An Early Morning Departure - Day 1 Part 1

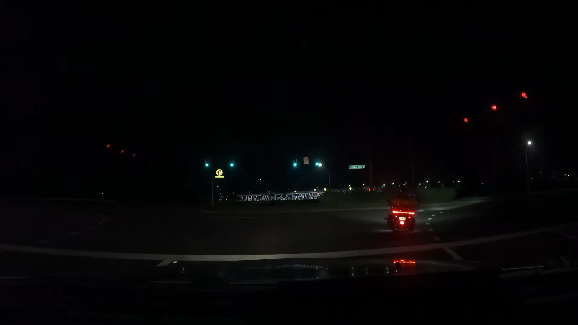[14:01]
I'm guessing they probably need fuel. That's just a guess, mind you.